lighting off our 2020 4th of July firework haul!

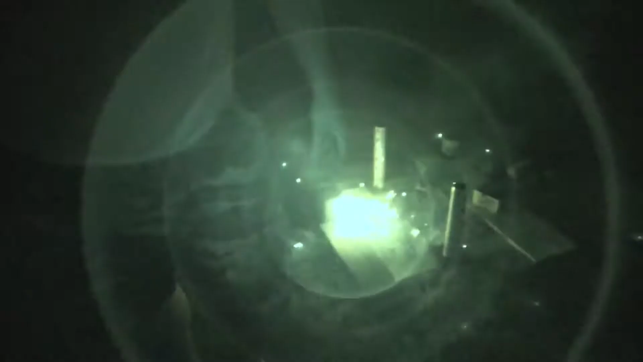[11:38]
That one's gonna be a little bit big. Yeah.
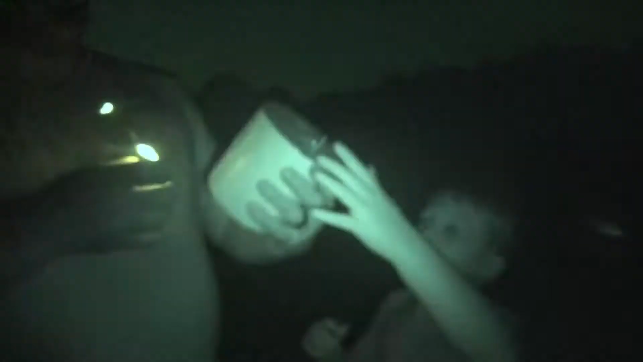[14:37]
It feels really light, so I'm thinking it doesn't have much of a pack.
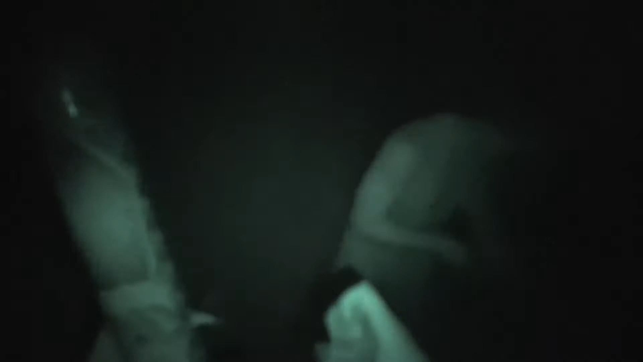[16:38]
Okay, this is a big guy here. Oh no, this one's dangerous. This, could fall this is dangerous. So everyone back.
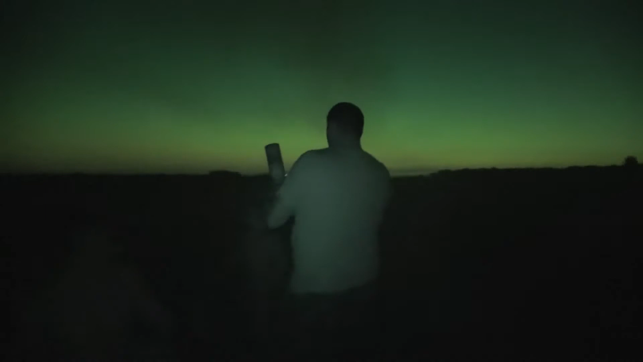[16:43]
No kids are lighting this one. This is a big boy. It's a big boy. All right, here we go. Watch out.
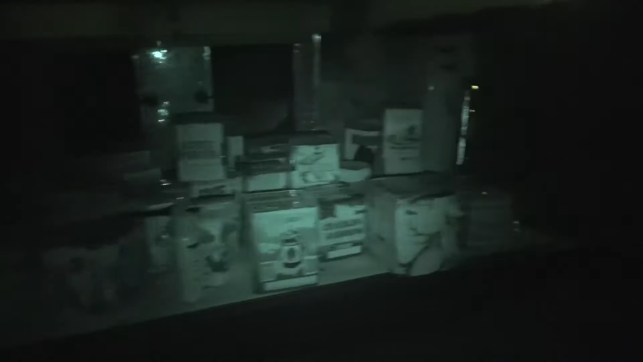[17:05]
We still have so many to do.
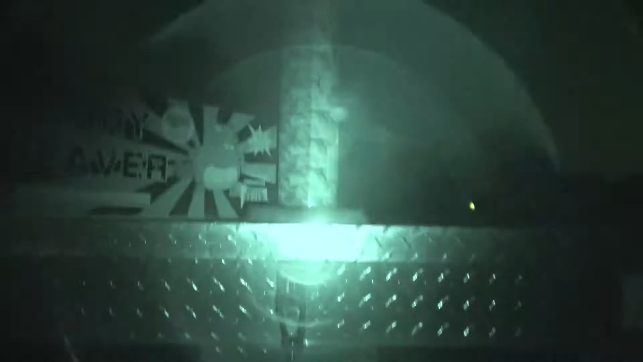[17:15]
We got one more Tower of Doom left.